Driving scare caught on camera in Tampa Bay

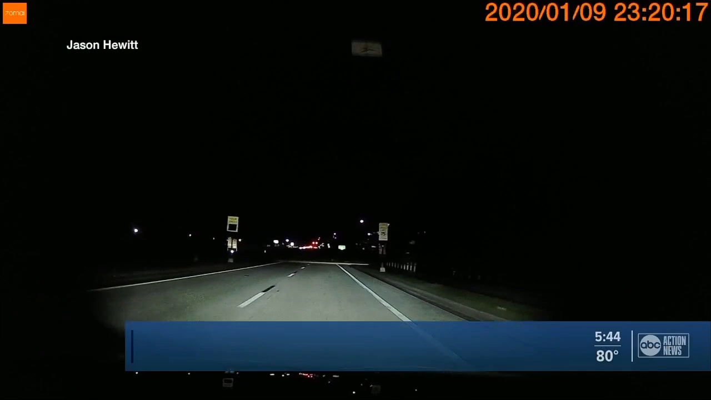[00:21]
I had about a second or two to react. Jason Hewitt was driving his son home Thursday night when something very scary happened. The guy was in the bike lane. A second or two warning jumped into my lane right about now.